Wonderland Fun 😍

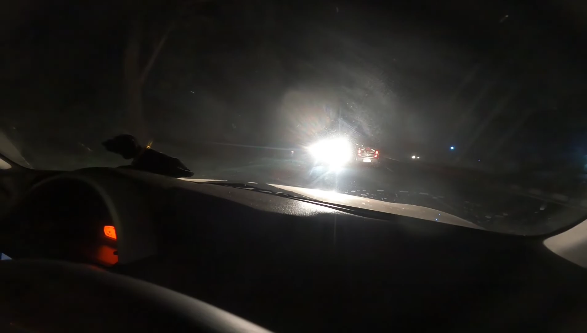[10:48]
शोर कहाँ चल रहा है कि रॉन्ग जा रहा हूँ ना भाई, हाई बीम भी लो वो नहीं कर रहा नीचे।